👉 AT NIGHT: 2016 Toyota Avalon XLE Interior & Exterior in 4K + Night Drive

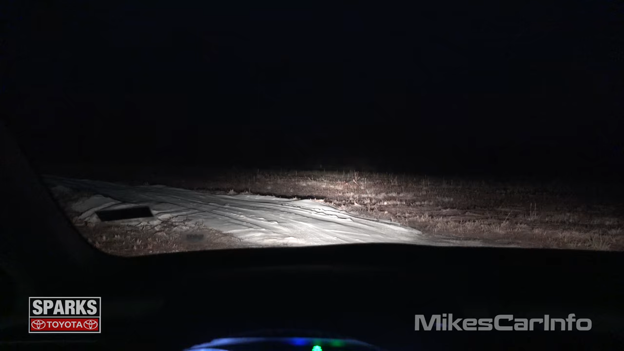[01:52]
So there's low, and there's high. So now I have the high beams on.